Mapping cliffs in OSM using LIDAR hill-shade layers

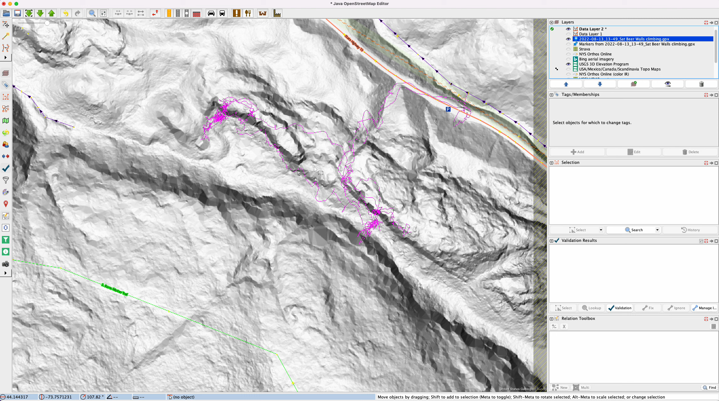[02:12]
So I surveyed this area and this is my GPS track and you can see it's pretty wiggly because of the this was just the foam GPS and it was reflecting off the cliffs and trees and other things. So often I will also use the Strava global heat map. So Strava is a fitness tracker app that a lot of people use. So we can see get their aggregated and GPS tracks here and so I can identify whether or not mine is close to the average and that's likely where the trail is is more the average than just where my particular track was.